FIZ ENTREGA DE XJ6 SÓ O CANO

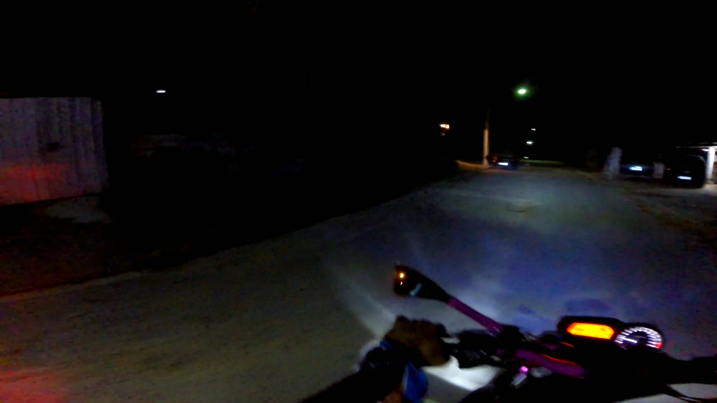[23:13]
Fala 8. 59 15. Qual que é o número? 39. É, essa aqui não tem número. Tem número? E essa aqui então?
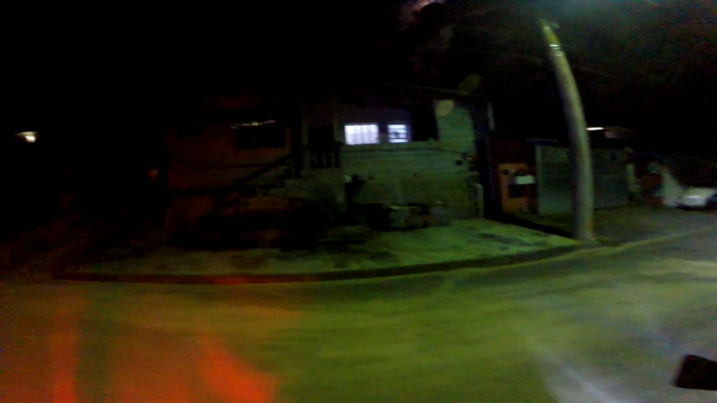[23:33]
Cadê o número desse bagulho? 8. 8. 170.
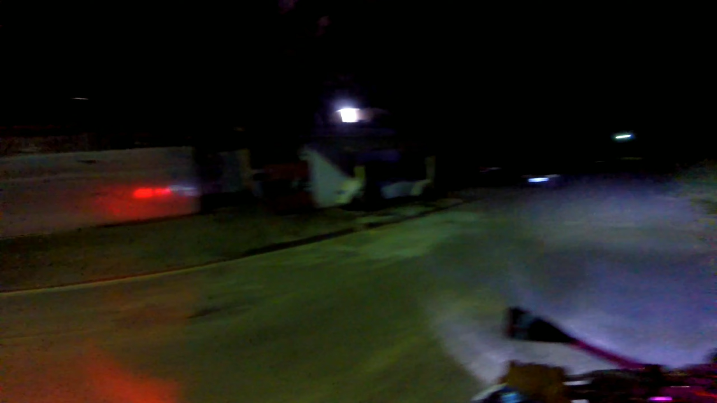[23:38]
11.
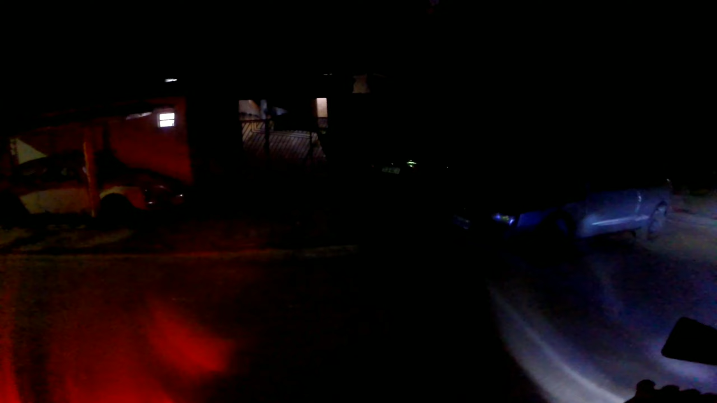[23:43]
Acho que é pra lá, acho que é subindo, hein? Pra lá, né?
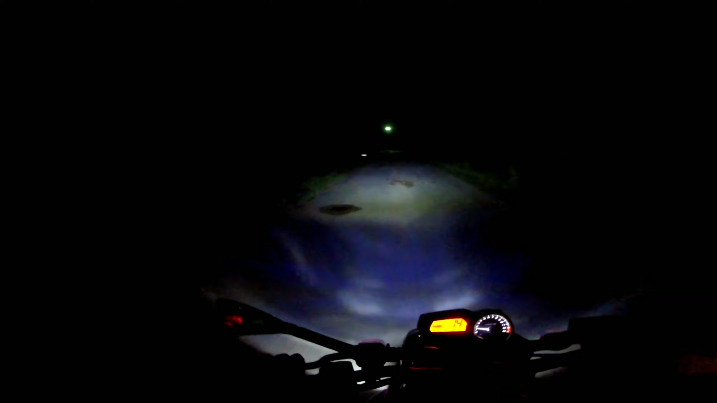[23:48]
Essa aqui sem número. 41, opa, 39, viado. É essa daqui, ó. Eu acho que é essa daqui.
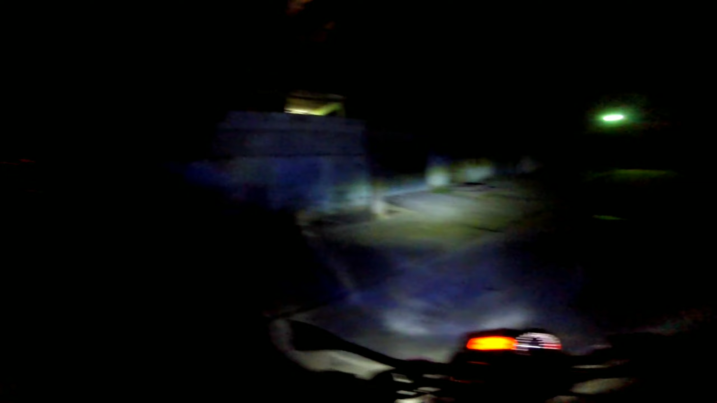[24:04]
É essa aqui mesmo, hein. É o cara da azucada. Tá com a buzina ruim, é foda, né.
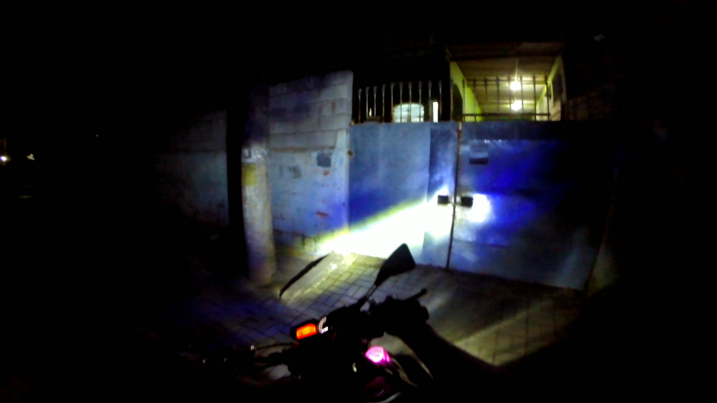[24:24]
É, número 39, mano, é essa fita mesmo.